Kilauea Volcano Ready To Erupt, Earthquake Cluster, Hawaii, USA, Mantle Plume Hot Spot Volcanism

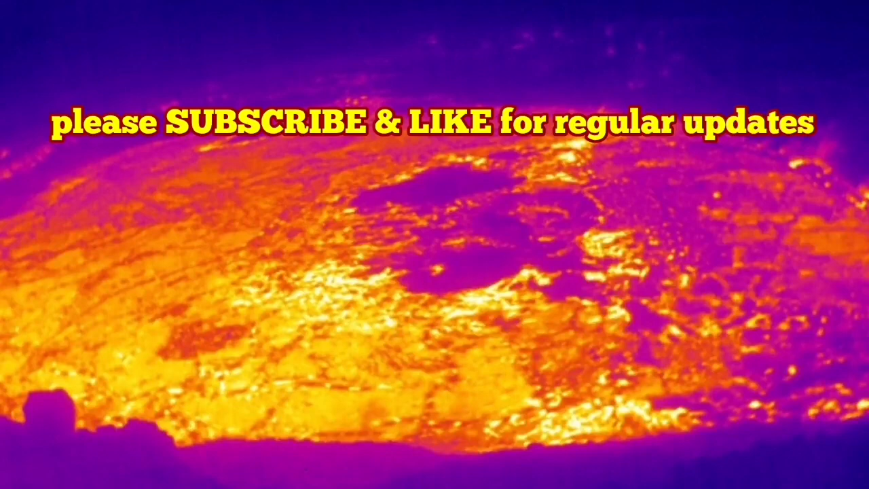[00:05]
the Kilauea volcano of the United States of America in the Pacific Ocean the famous Hawaiian island is now ready to erupt
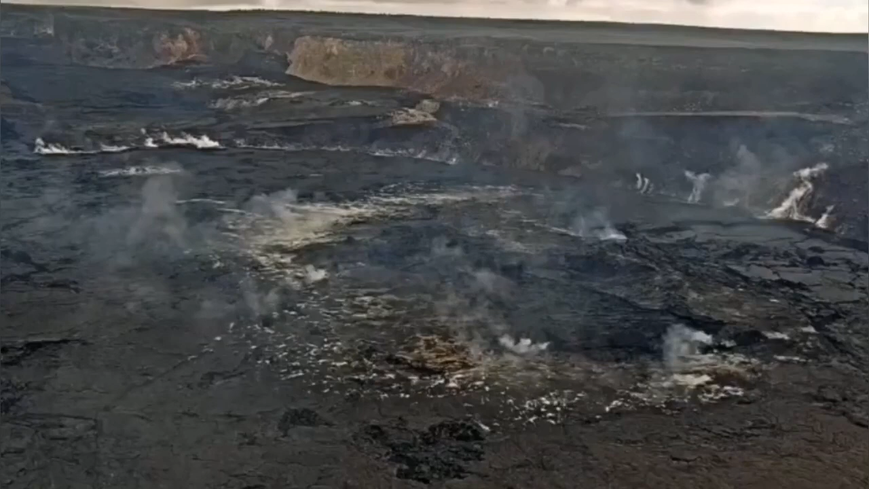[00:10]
there are evidence for it in the form of the smoke you can see of course the sulfur dioxide
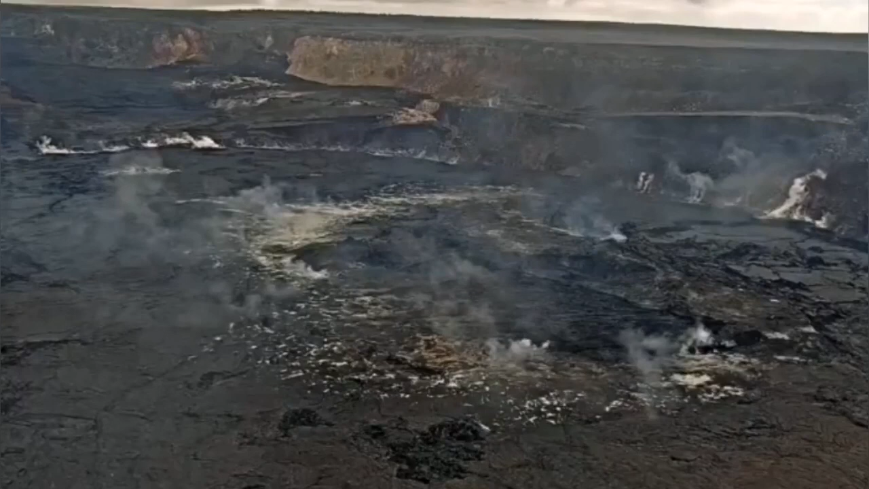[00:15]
level are normal but the heat we can see with the thermal imaging is
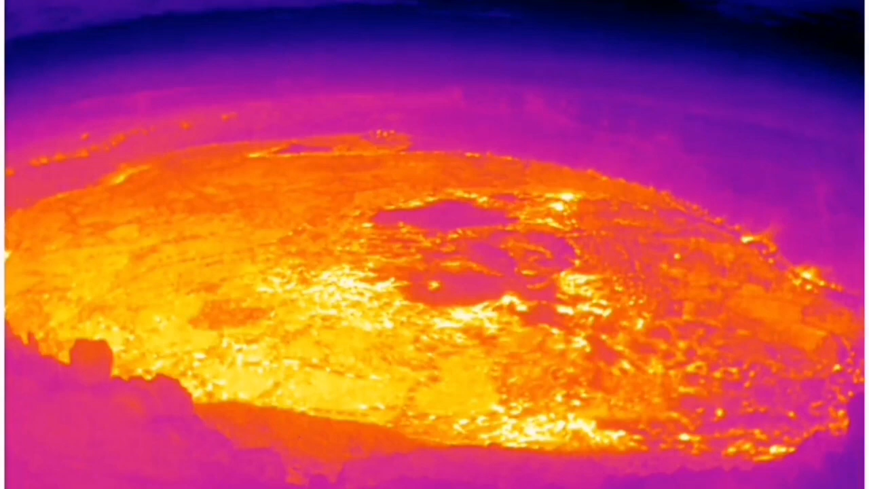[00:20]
actually there it shows the magma is present I will show a diagram of the depth of the magma also this is in the biggest